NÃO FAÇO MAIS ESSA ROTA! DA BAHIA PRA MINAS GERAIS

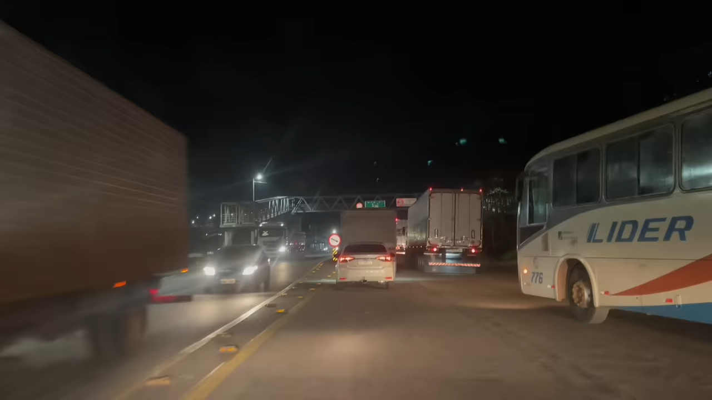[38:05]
Pense, a estrada, como é que diz? Deixa eu entrar aqui. É duplicada, só que, tipo, não tem separação, só tem alguns trechos que tem, sabe?
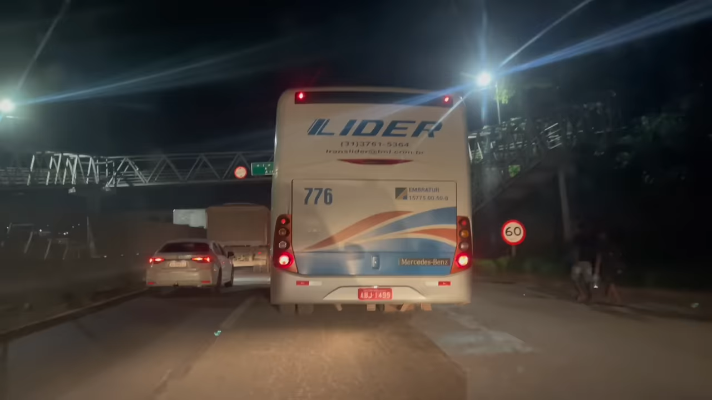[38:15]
Essa coisa de proteção no meio. Aí, tipo, você fica no meio das carretas, a carreta vem, vem, você que é uma menina. Pense, viu? Pense numa estrada perigosa. Eu só estou rodando à noite, vocês sabem que eu não viajo à noite. Eu só estou viajando porque faltava pouco tempo, tipo, faltava duas horas só. E eu estou com meu pai e minha mãe, né? Então, tipo, se eu estivesse sozinha mesmo, eu não seguia, porque eu não conhecia a estrada e meu pai já conhecia. Aí, eu acabei vindo. Mas, tipo, eu não indico, não. É perigosa, viu?